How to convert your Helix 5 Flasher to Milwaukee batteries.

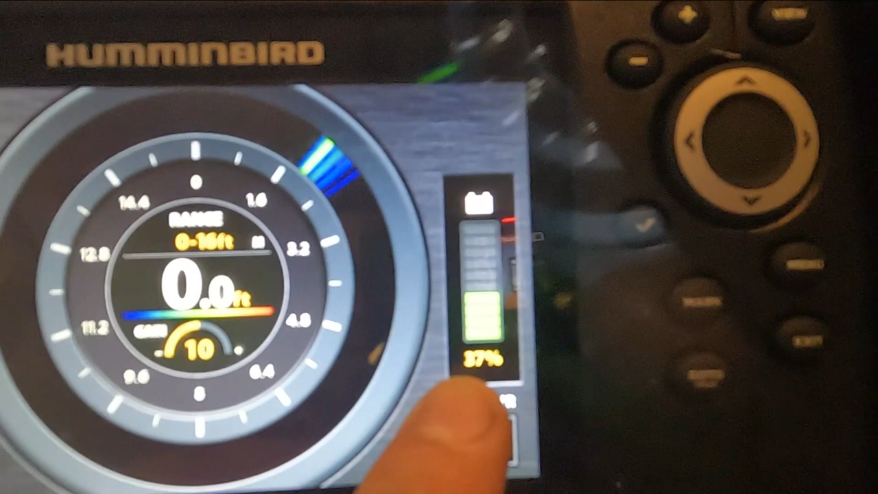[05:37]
On screen: depth 0.0 ft
actual battery readings I don't feel like it's always accurate um